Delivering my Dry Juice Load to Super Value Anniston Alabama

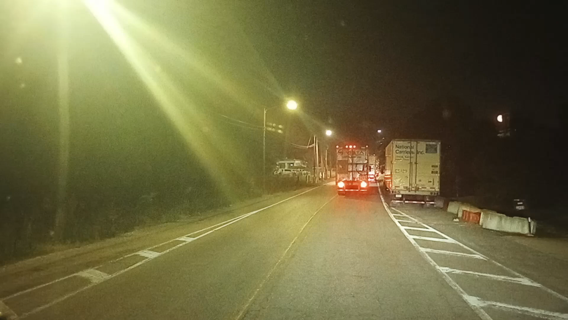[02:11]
Gotta be safe, gotta move slow through here because of goofballs like that who try to run you over.